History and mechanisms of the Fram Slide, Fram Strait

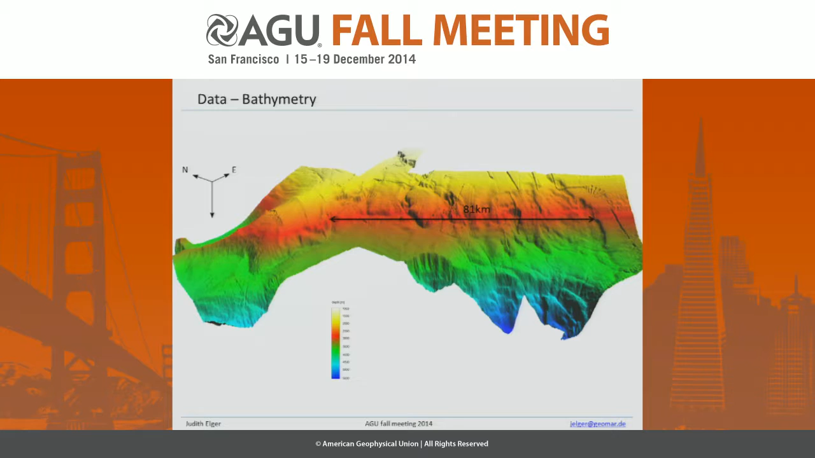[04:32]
But, of course, just from the bathymetry, you can't know if these are head walls, side walls, or just faults, because we're very close to the fracture zone, the Spitzbergen fracture zone, which is related to the slow spreading ridge in this area of the northern Atlantic. So,